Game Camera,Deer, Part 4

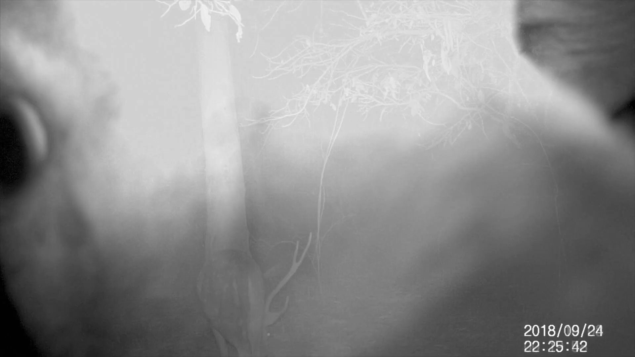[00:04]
this is a unique looking stag. I've been catching him on camera for a couple of months now, but I've never seen him live.
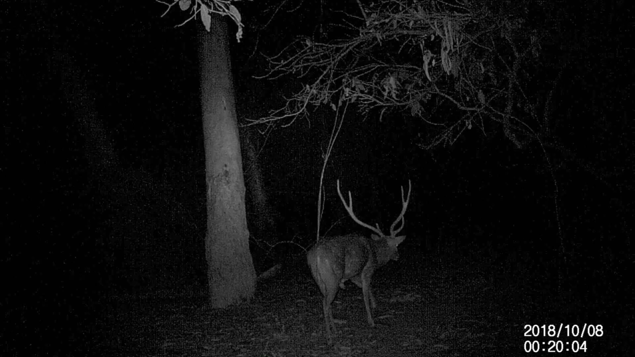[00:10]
So I don't know where he hides, and he hasn't slipped up in another year or two, and he could look pretty cool. This is a stag that I have seen in the daylight. It's probably only 28, 29, not quite big enough.
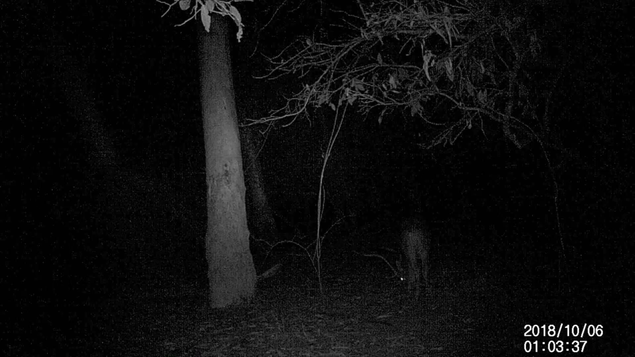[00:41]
Give him another year or two and he should be pretty good. Now this stag here is a ripper.
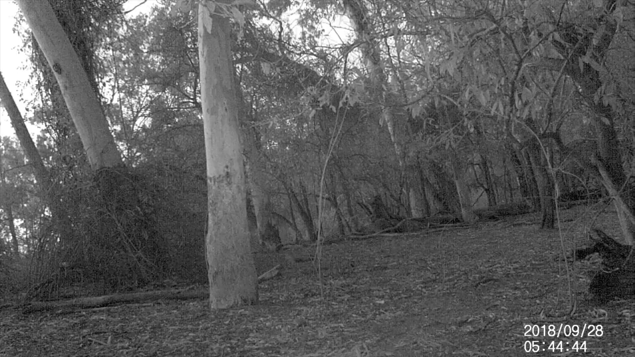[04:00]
As you'll see, it's there goes the deer and the dog out the back, and there goes another dog. So here's a little bit of it in slow motion. Wonder what happened. Wonder if the deer got away. We'll never know. Hopefully I'll catch up with those two dogs at some point.